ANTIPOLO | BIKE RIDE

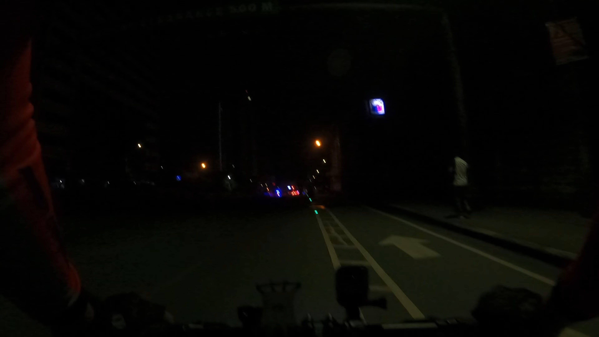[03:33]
Guys, approaching tayo ngayon ng katipunan intersection, tapos tatawid tayo across ng Marcos Highway.